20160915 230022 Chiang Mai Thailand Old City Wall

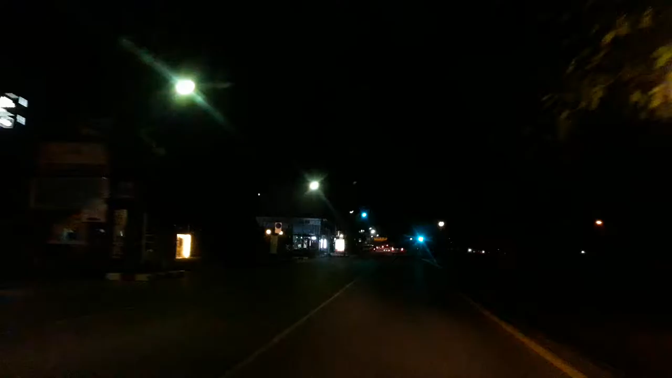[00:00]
Going with Boon now to Old City and Chiang Mai Gate. It's in front of us. Beautiful Old Chiang Mai Gate. And this is the old gate. Old Wall of Chiang Mai City.
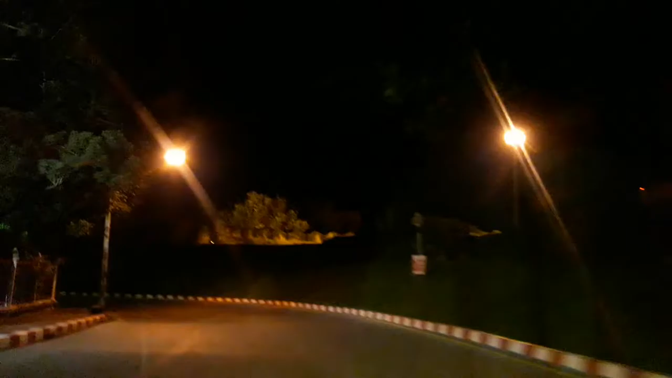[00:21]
Here. And then we will see the Saturday Market. Here, no. This is Sun Pung Gate. Sun Pung Gate. On the Old City. This is Chiang Mai Market and Saturday Market.
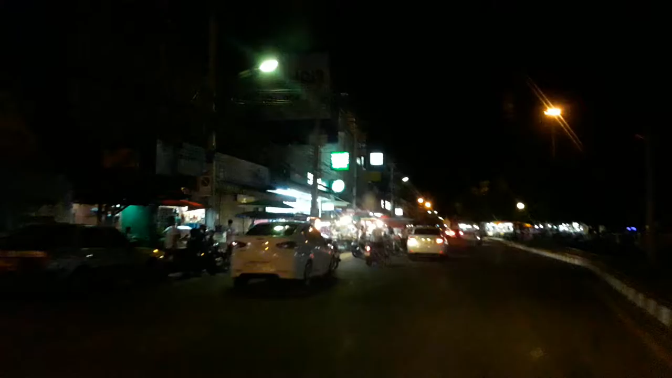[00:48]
And Saturday Market. Here. What do you call Saturday Market? Wolay. Wolay, Saturday Market. Yeah, you walk there. The Old City. Walk there. Walk there. Food. Many food. Okay. Wolay. Wolay. Saturday Market. Where is Sunday Market? Sunday. After two minutes. After two minutes.
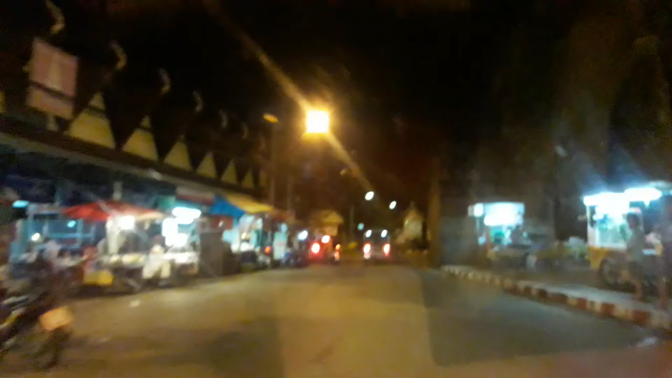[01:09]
This is Chiang Mai Gate. This is Chiang Mai Gate. What name? Chiang Mai. Just Chiang Mai Gate.
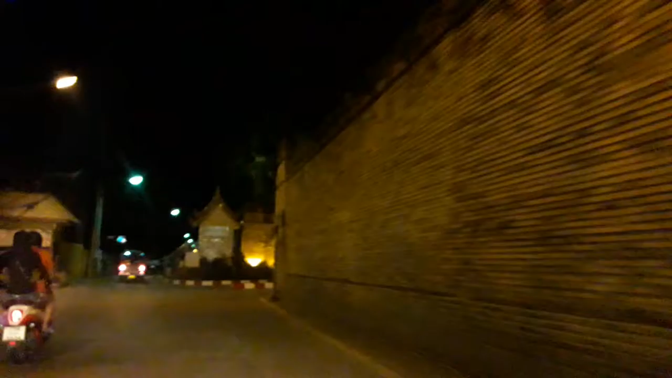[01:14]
Chiang Mai Gate. Old Wall. Old Wall. But Many Wall. Many Walls. This is Saturday Market area.
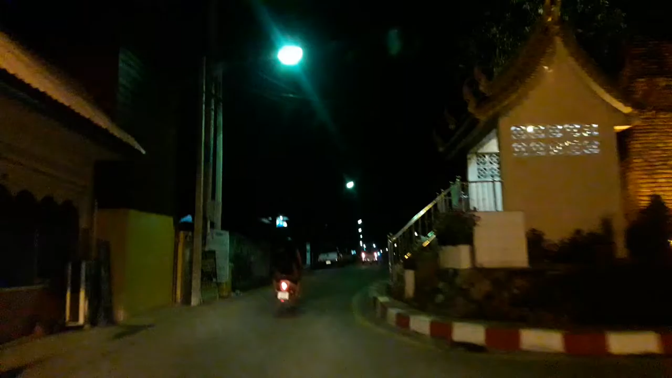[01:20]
Wolay. Yeah. Wolay. Okay. Another Old Wall. Another Old Wall. In Old City, Chiang Mai.
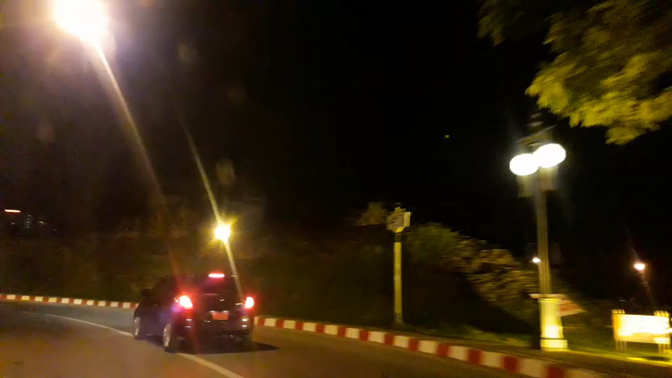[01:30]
Yes. You can see? Yes. This is Taipei. Yes.
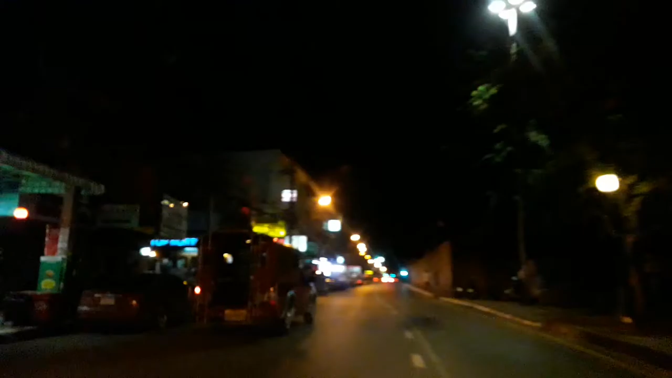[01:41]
This is Taipei Sunday Market area. Yes, sir. Oh, many tourists here. This is Old Wall in Taipei. Yes. For your friend.